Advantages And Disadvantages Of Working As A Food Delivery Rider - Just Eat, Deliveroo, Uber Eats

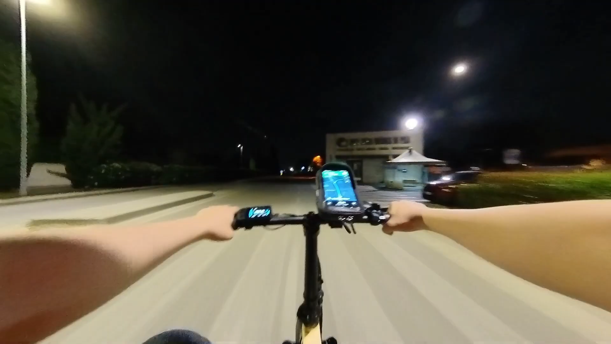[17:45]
okay this is most likely my last delivery and look at this guys yeah this is kind of dangerous
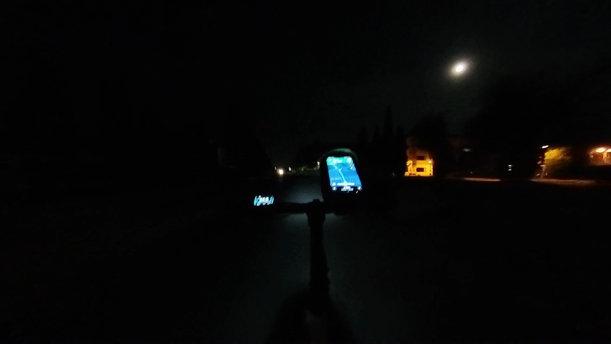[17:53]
I gotta be defensive here and make sure that everything passing by is seen by me this is not lit well I hope I'm seen by this car
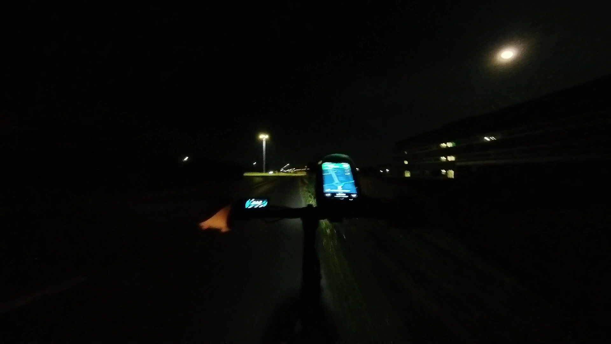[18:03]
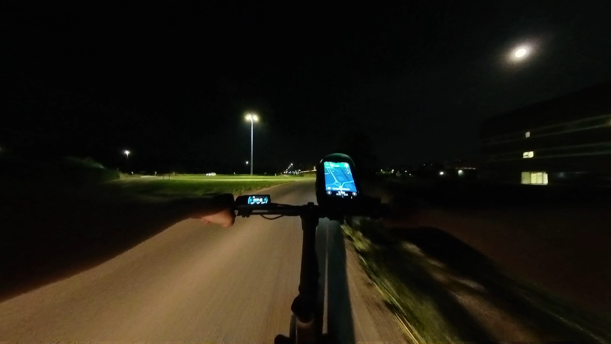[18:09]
all right that's good why is it making me go there what the heck this is not safe at all this thing is making me turn right right where there is no road here what the heck where the heck am I going wow this is messed up look at where I am right now I'm like outside Pisa for my
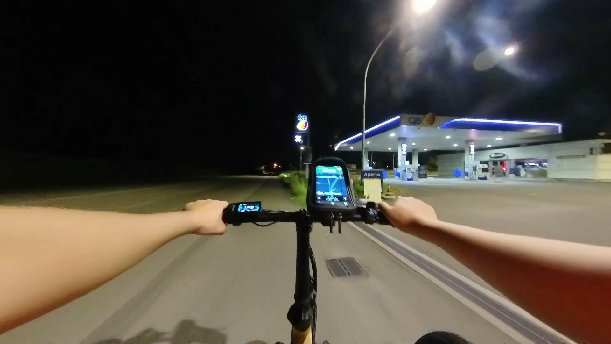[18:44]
last order making me go three more kilometers
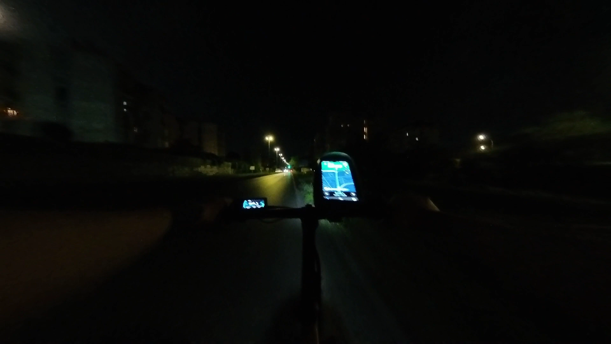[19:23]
okay we're gonna turn right here all right over here okay good okay jeez man this is so far